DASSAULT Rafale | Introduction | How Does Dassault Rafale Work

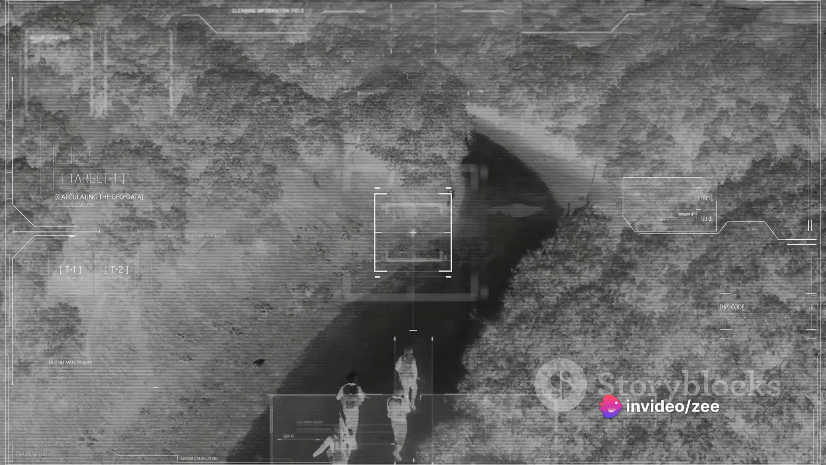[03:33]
The Rafale's technological prowess doesn't stop there.
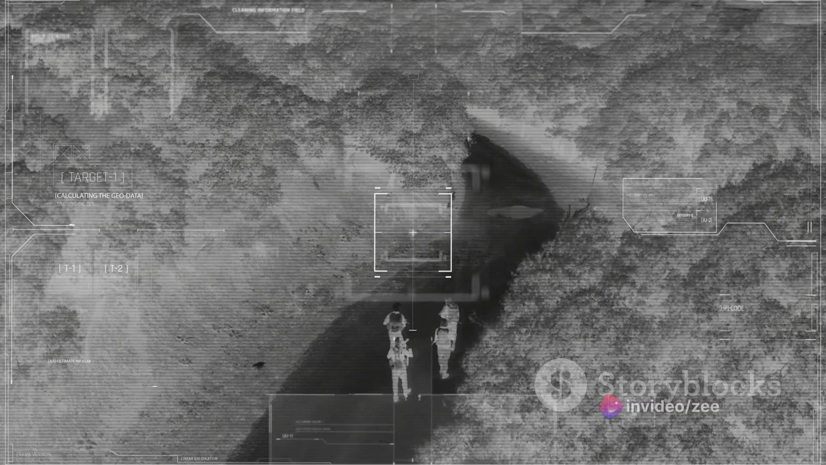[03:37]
It's also equipped with a front-sector optronic system that enables day and night detection, a key edge in any combat scenario.